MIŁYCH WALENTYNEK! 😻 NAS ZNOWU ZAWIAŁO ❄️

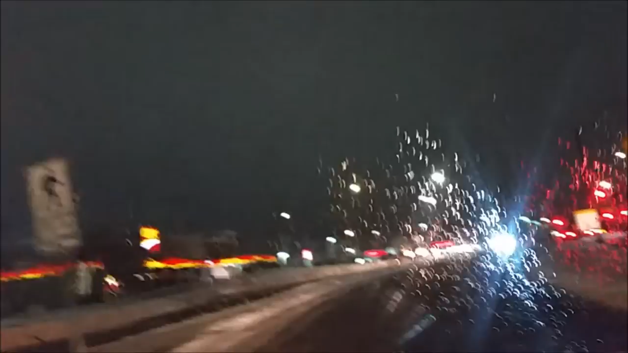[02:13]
Ulice są w miarę ok, bo tutaj odśnieżali tylko te boczne i pewnie nasza będzie do kitu. Ach, coś mi wycieraczki źle zbierają. Najgorsze jest to, wiecie, że całą sól wszędzie wyprzedali i nie można nigdzie kupić, żeby posypać chodnik,